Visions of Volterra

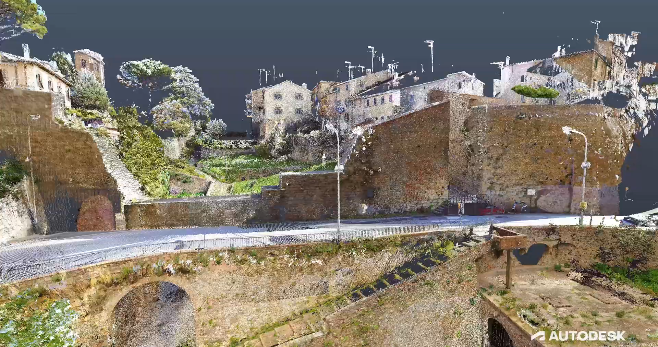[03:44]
We've been scanning the medieval wall every year just to make sure that there's no shifting and there's no movement of the medieval wall, because I feel like if we can catch that early enough,
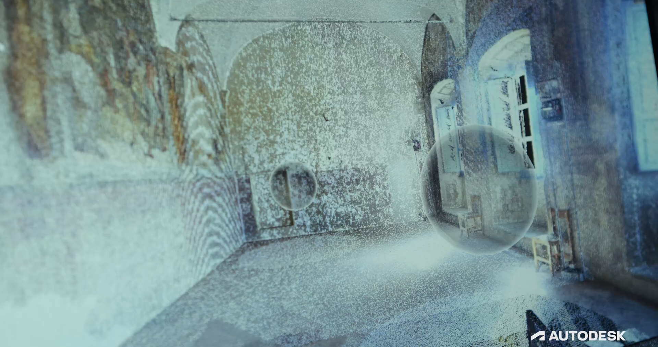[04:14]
We use most of the R-Desk portfolio of software,